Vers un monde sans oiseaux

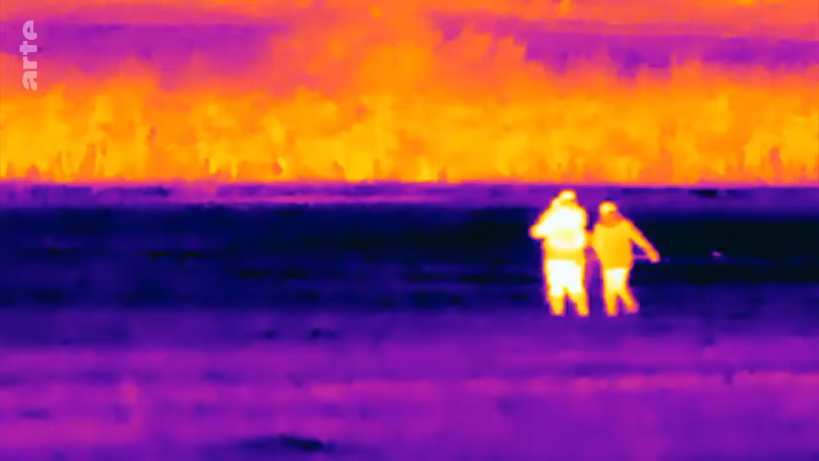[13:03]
On est tout près d'elle. Il y en a plein.
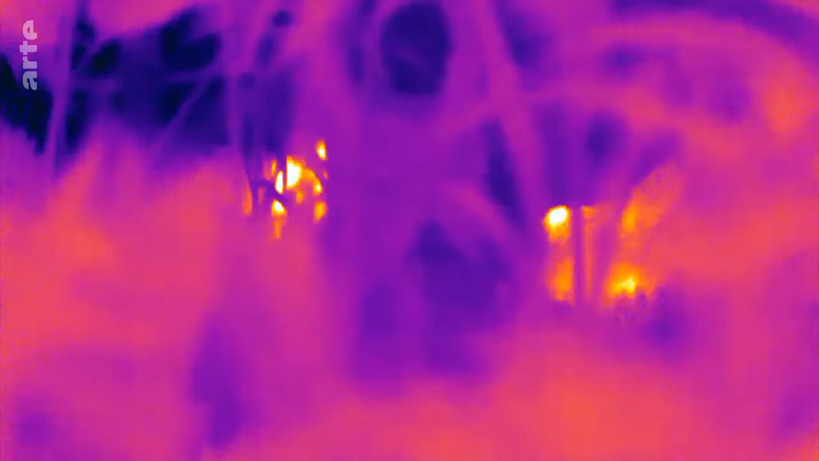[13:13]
Il ne reste plus qu'à en attraper une. Tu peux approcher le filet de ce côté.